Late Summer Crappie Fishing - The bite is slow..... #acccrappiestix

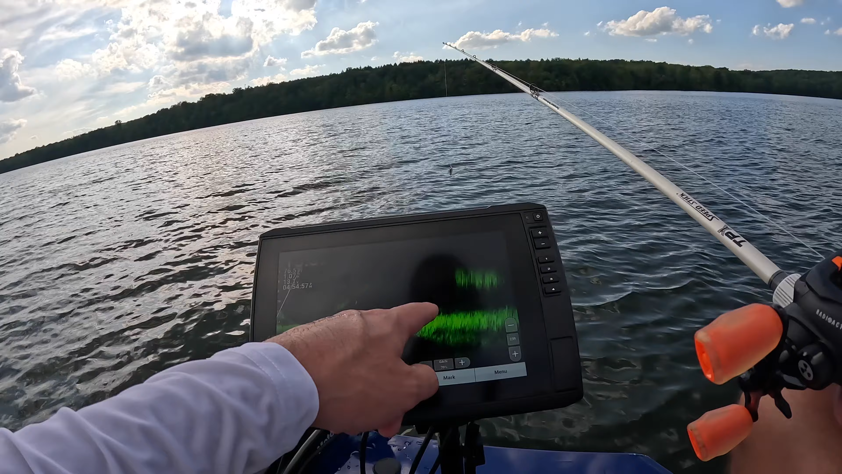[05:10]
I saw one of these fish. Sometimes you can't tell, you know, it might be catfish, whatever, but I saw one of them come up into this bait and eat, and it's just the way that he went up to it looked pretty bass-like. Let's see if we can get another one of these to crack off here. There's a ton of bait right above these fish, and I'm hoping they just confuse my jig for shad.
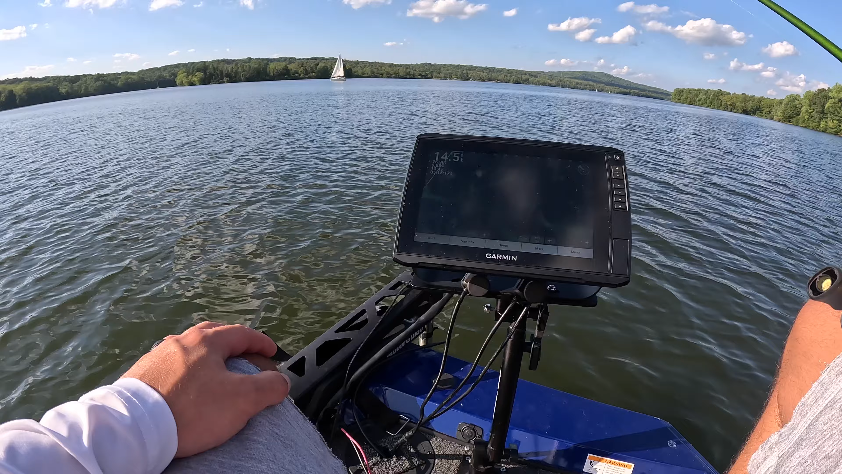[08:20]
Hopefully there's some, I mean, there's always fish here. It's just whether or not there's any good size ones is the question, and lately has been no such luck. That's what I'm talking about. I can't even get a small one to bite. Came out here for crappies, I haven't caught one. Not even a little one. See fish in here?
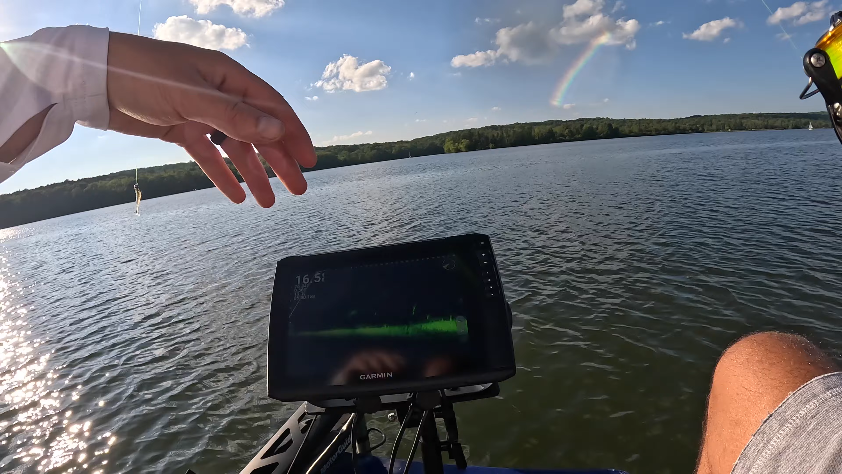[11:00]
Okay, we got about 10 minutes hitting one. One last spot. Hopefully we get a few out of here. There's fish there. I don't know if they're crappies. It could be some bass there too. Looks like there's a few that could be crappies, so we're gonna hope.